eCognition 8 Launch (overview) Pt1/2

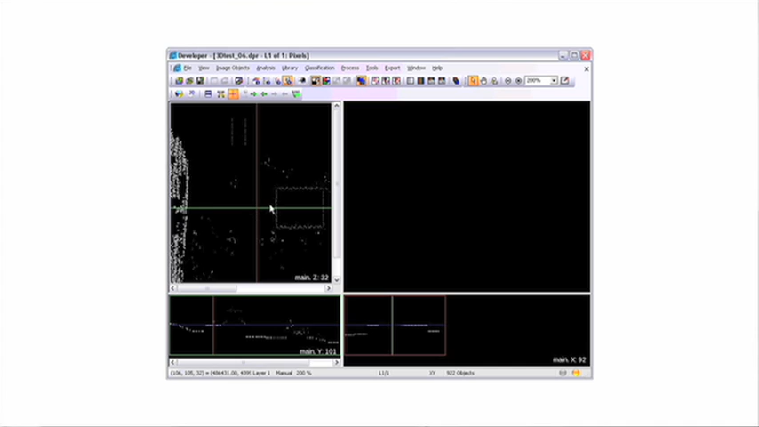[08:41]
So, on the top right side, you will see a raster data stack in 3Ds from the top view. The two bottom windows show the front and the side view of the data set.
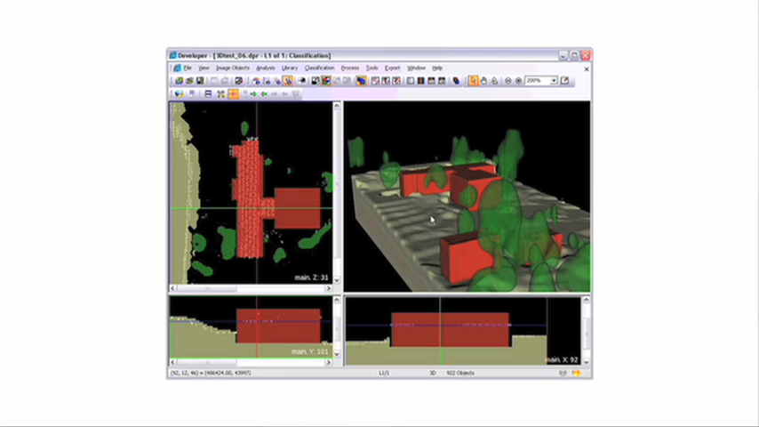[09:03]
The point cloud basically is resembled in a 3D data stack.